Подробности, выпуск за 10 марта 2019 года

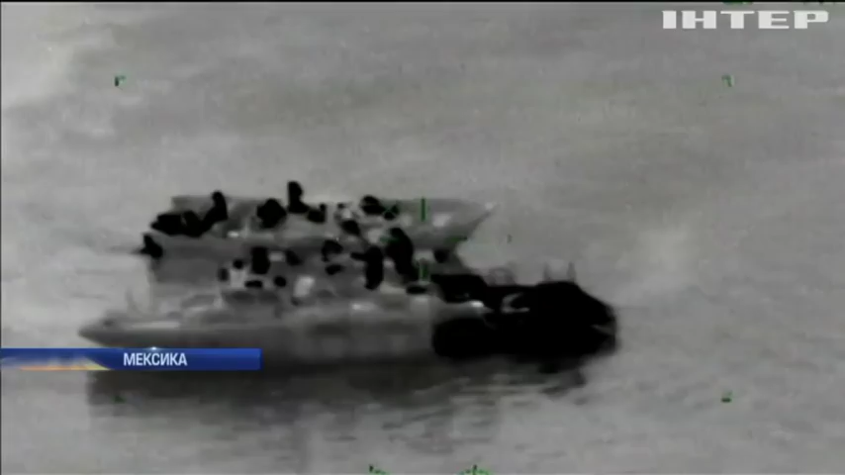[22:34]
Уночі злоумисники завантажили пакунки на човен, у день заховали його в чагарниках, прикривши брезентом.